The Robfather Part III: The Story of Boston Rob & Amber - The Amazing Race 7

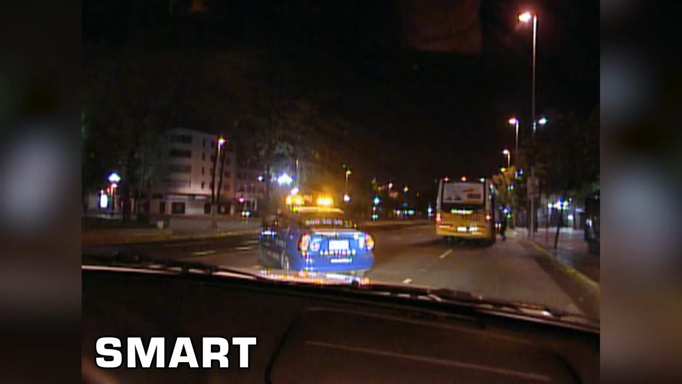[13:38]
Best way to get directions in Santiago, get a police escort.